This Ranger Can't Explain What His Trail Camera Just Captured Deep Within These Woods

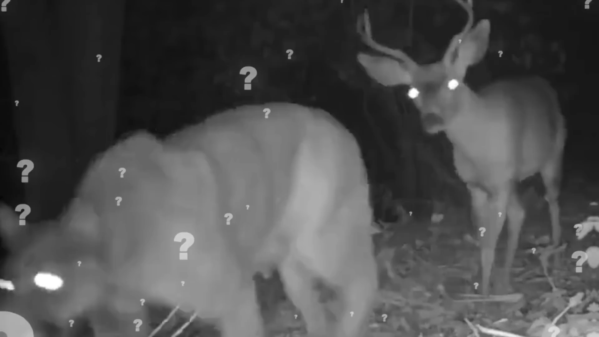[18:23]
Could this be the bravest deer of all time? We think it just might be. Hello there.
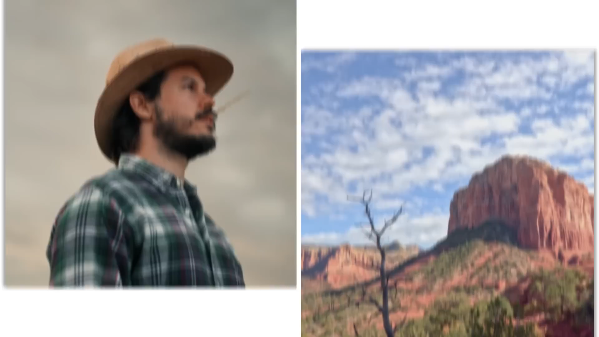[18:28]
Hold on to your cowboy hats, folks, because we've got some wild desert drama unfolding right here in southern Arizona. This trail camera caught a mountain lion in the act. There's no doubt about it. This cougar has a flair for the dramatic.
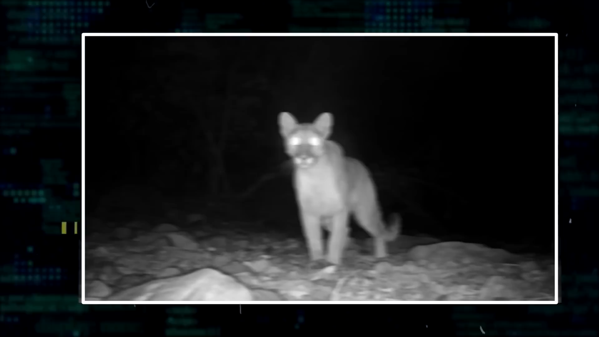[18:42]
Caught on camera, this mountain lion is serving up some serious stealth vibes. And there's not a bait or lure in sight. Was it the subtle click of the camera, a glimpse of its own reflection, or just the warmth from the trail cam on a chilly evening that piqued its curiosity? Well, we will never know.
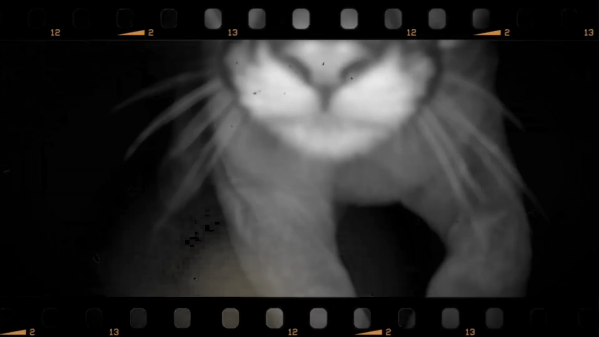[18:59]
But we sure have enjoyed this mountain lion's moment in the spotlight.
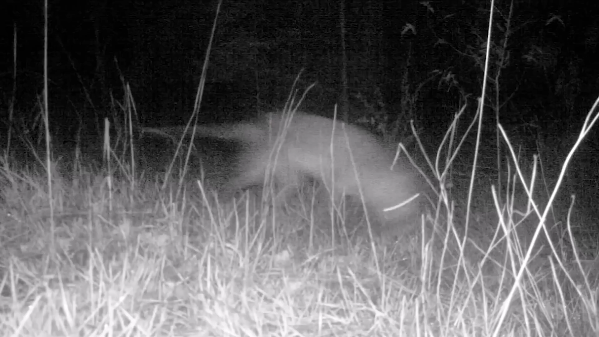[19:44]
with distinct stripes running down its back, a profile that matches the long-lost Tasmanian tiger.
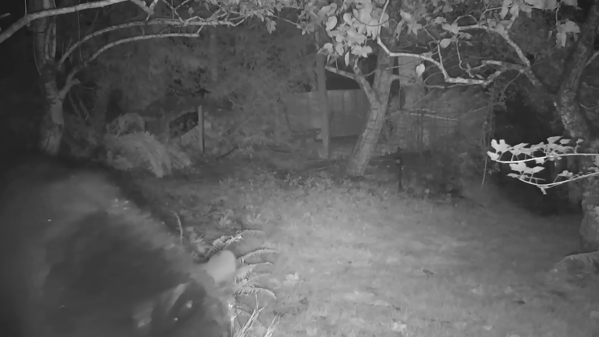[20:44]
our fruity felon pulled branches down like a true gymnast before deciding to bust out a few disco dancing moves. Hey, why not? If you're going to steal some pears, you might as well have some fun with it.